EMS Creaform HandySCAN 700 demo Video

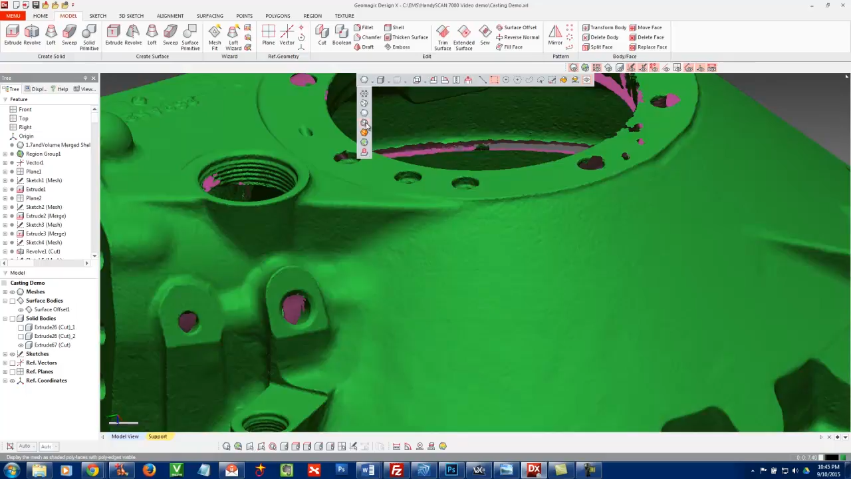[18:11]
So here we are in, uh, design X and let's take a closer look and, uh, I'm going to turn on the, uh, edges of the triangle. So if I zoom out, you can see it just looks like a blob, but when I zoom in,
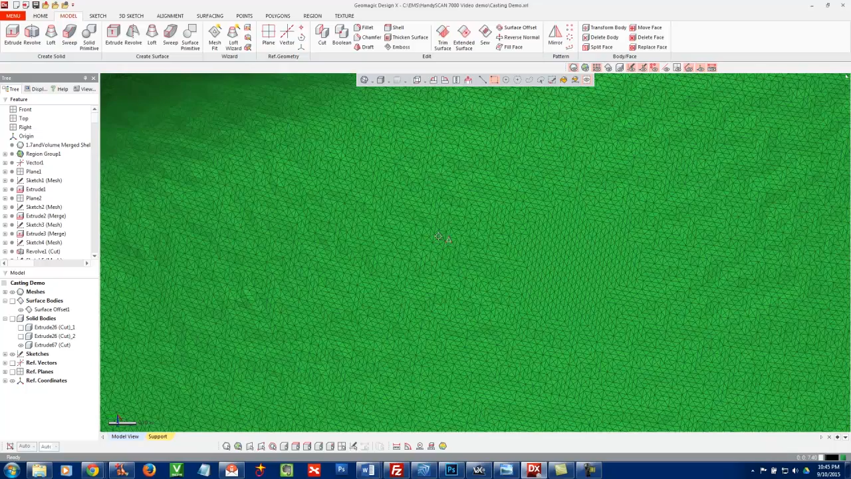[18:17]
you can actually see that 0.5 millimeter, nice, even spacing of those triangles across that whole part.
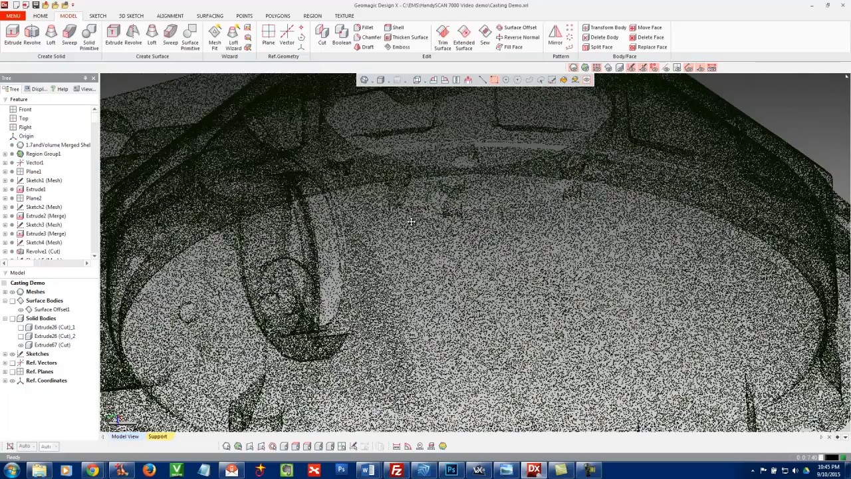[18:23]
So that's basically, uh, what this is. And, uh, let's just go back to our shaded view. Okay.
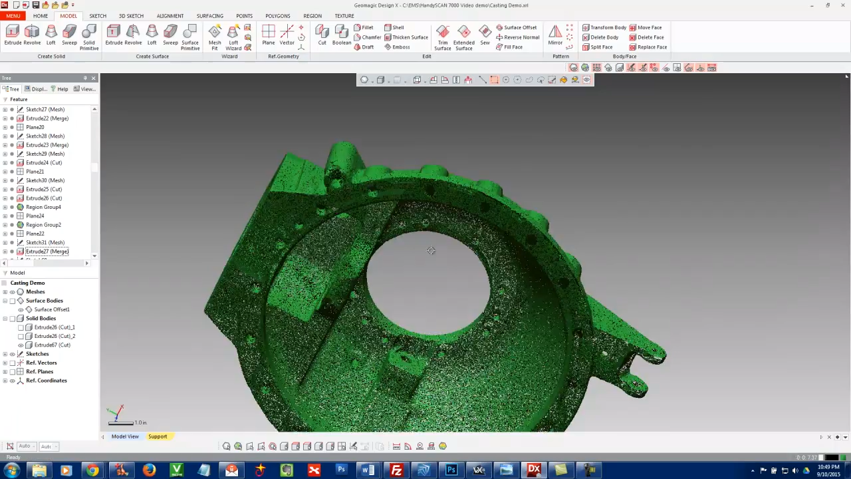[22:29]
So again, uh, what we did here is we took this raw scan data, basically feature by feature, cutting sections through the data,
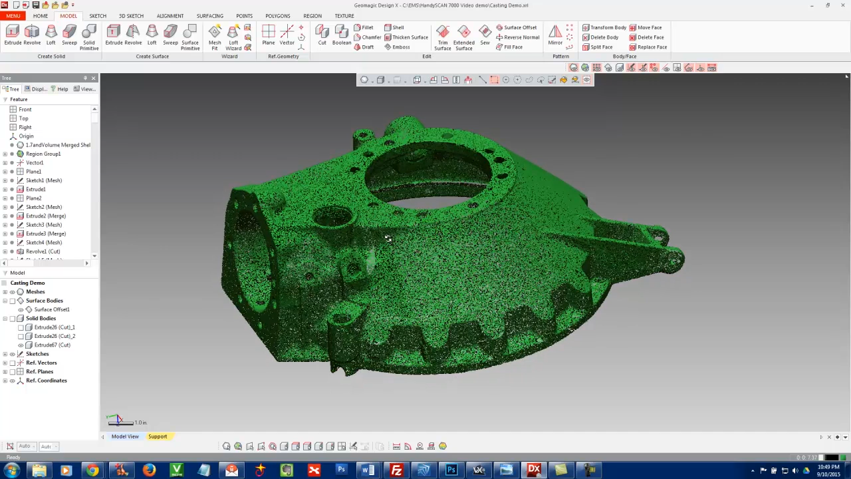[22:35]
building those sketches, and then, uh, and then extruding, lofting, so forth. And we have other videos that go into a lot more detail on the actual CAD modeling process.